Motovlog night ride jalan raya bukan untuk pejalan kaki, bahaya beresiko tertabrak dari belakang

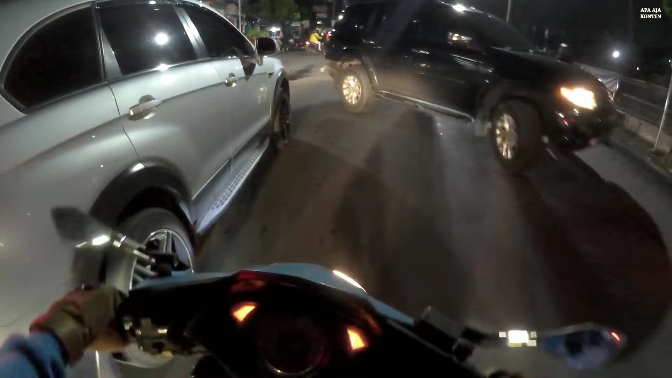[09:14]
Mobil. Ah, mobil itu bikin macet. Hati-hati, Joy. Ada Trans Semarang. Kanan jalan berlawanan kita lewatin. Ya jelas lah ya, mereka berlawanan arah. Kemudian ada Beat kita lewatin. Malam ini nggak terlalu ramai juga dan nggak terlalu sepi juga. Jadi ibarat kata mah, ramenya tuh rame-rame lancar lah ya.
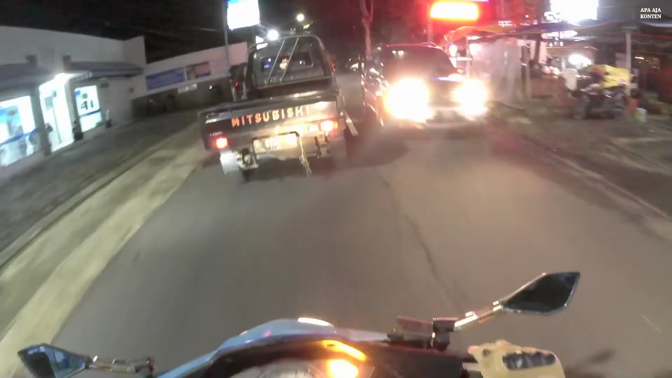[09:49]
Hati-hati cuy. Wadih, mantap. Di sini jalanannya kok tembelan gitu ya. Jadi kayak habis lubang ditempel gitu loh. Jadi nggak bisa rata. Kiri ada Vario. Kita lewatin. Kita terjebak lampu merah guys. Tapi nggak apa, it's okay. Selama kita dapat depan ya kan, asik.
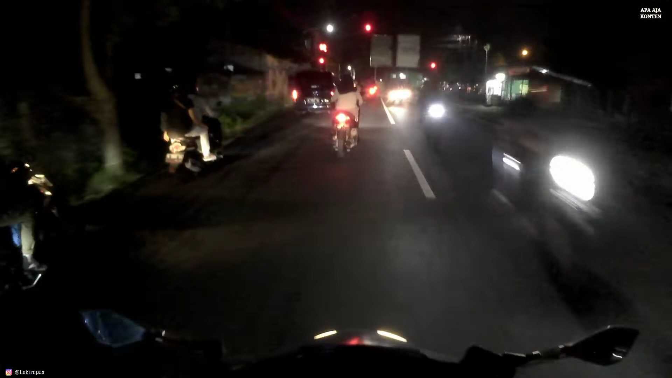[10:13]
Hai. Sah. 2, 1. Come on. Cewek. Nggak bisa sat-set kalau naik motor tuh. Kaca kita tutup lagi guys. Oh, ya Allah. Ah, kena jenggulan. Vario kita lewatin.
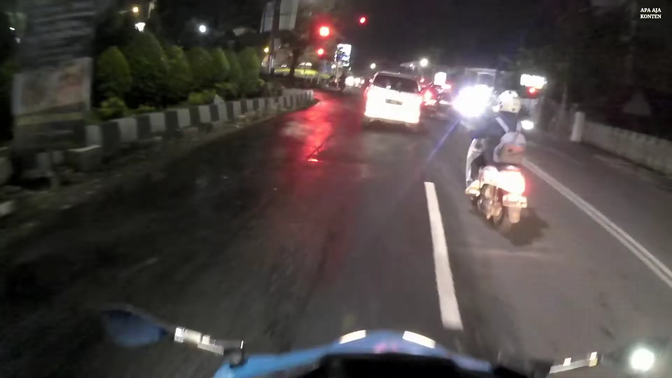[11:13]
Ngeselin. Motor apa sini, kiri jalan saya nih.
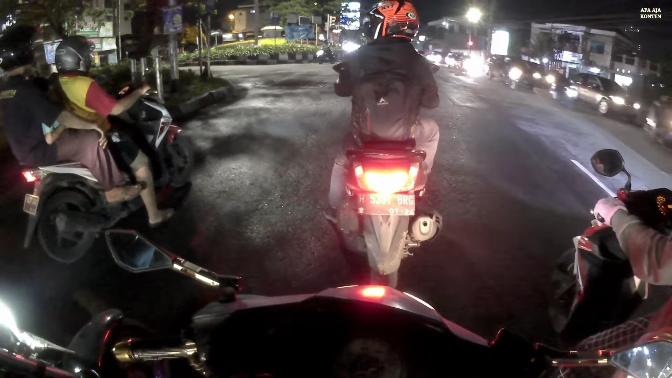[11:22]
Kenceng banget suara helikopter tuh, kayak motor herek cuy. Wede, dikeber ya. Oh iya, ya sekelas motor herek lah ya. Oke. Beat kita lewatin. Oke, hijau cuy, mantap cuy.
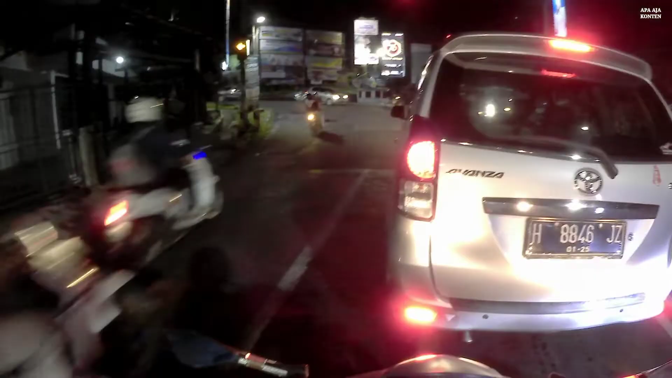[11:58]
Padahal tadi udah hijau loh, kok bisa ya kena lampu merah ya. Aduh. Oke, hijau cuy.
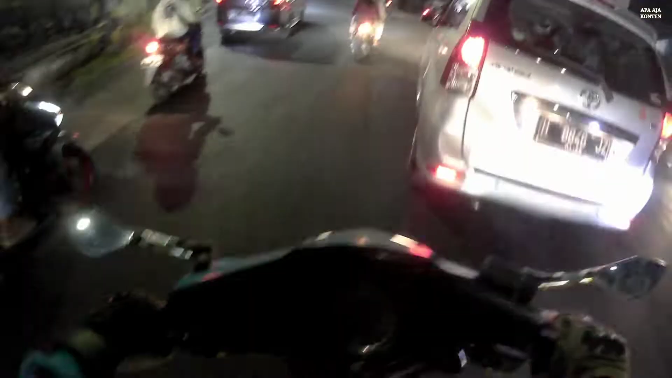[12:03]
Oke, di kanan jalan ada Java Mall seperti biasa ya kan. Kita sudah hampir dekat dengan tujuan. Wah, saya nggak bisa corneringan nih. Kondisinya ramai cuy. Oke, kanan jalan ada Mio.